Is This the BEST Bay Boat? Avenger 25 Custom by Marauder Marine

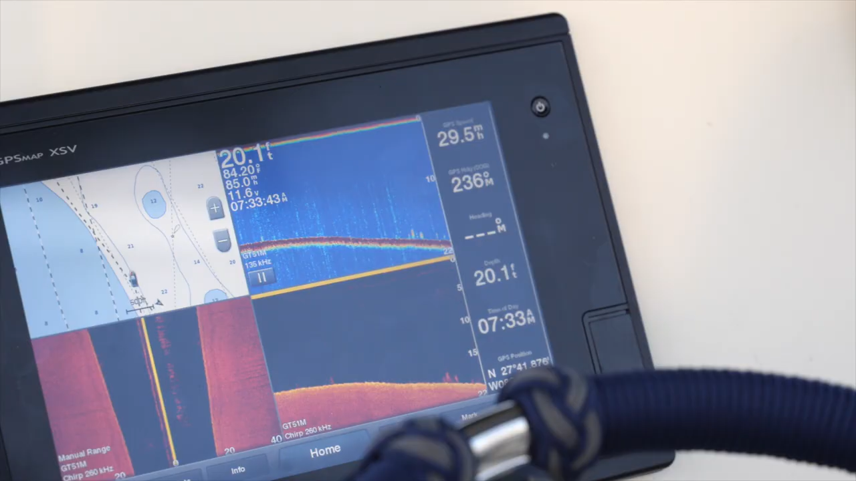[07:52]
On screen: depth 20.1 ft, speed 29.5 mph
And then we have a GPS map XSV. This is the 10 inch.
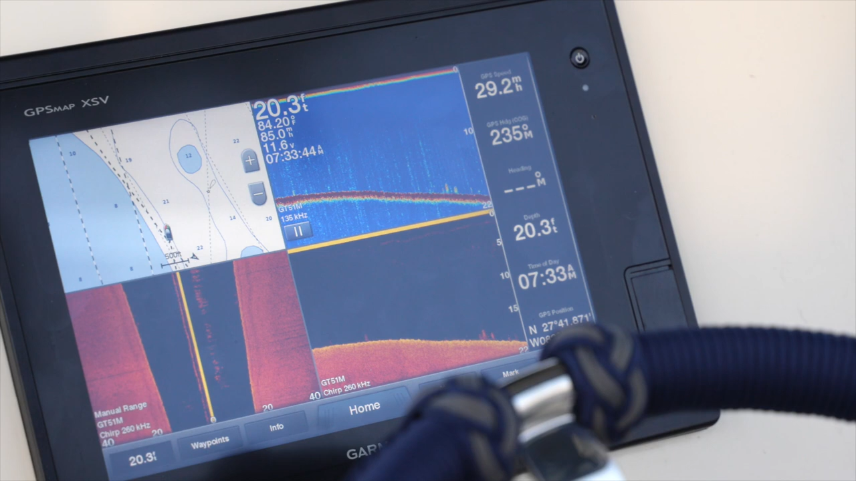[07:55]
On screen: depth 20.3 ft
I might upgrade that to a 16, just to really fill out the space.
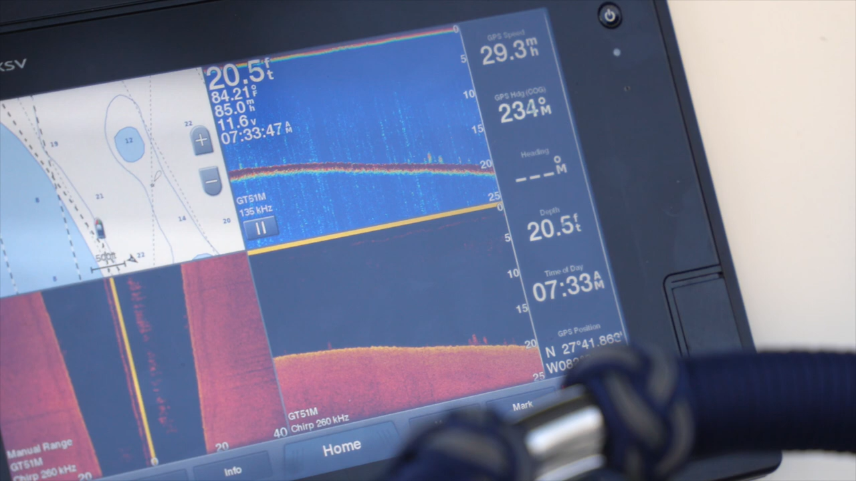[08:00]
On screen: depth 20.5 ft
And when I'm tarping, or I'm sorry, when I'm grouper and tarping and snapper fishing, I can really look at that side sonar and get a great visual.